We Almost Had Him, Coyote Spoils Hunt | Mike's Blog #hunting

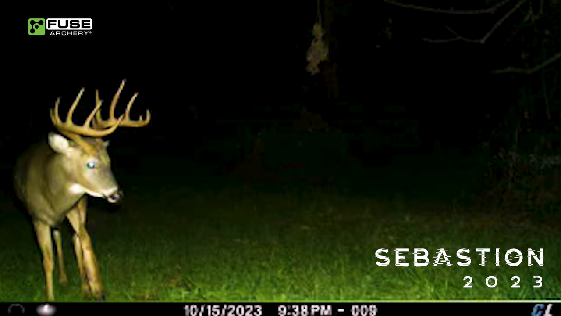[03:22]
And we also have a old 8-pointer that we have at least 3 years of history with. Just a big-bodied 8 that's been in this area. And there's other bucks on the farm, too, that are mature.